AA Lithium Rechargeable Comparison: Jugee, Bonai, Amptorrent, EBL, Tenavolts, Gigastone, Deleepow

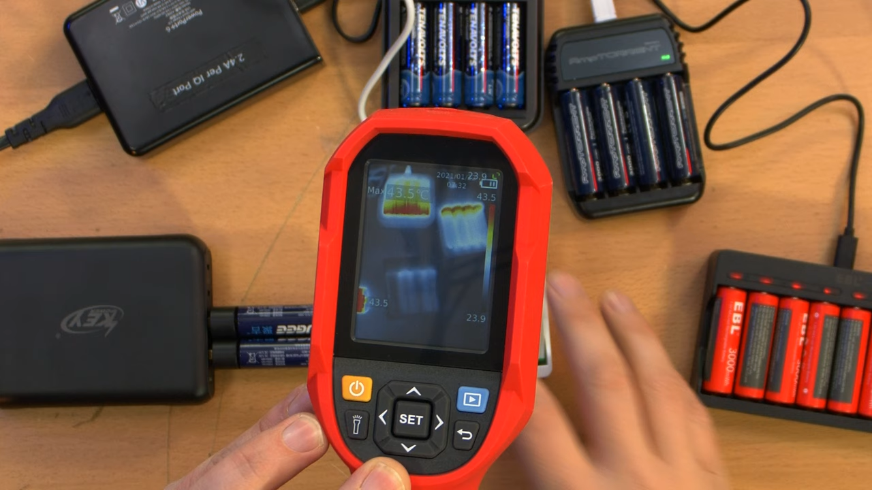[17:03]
the boni and ebl chargers were practically stone cold due to their low and intermittent charge current the juji's were getting a little warm at about 44 degrees c or 110 degrees fahrenheit which makes sense given the charger's compact size and much higher current at about 500 milliamps per cell the tenovolts were about the same but the amp torrents were quite a bit cooler despite both also charging at about 500 milliamps per cell well i hope that answered any questions you might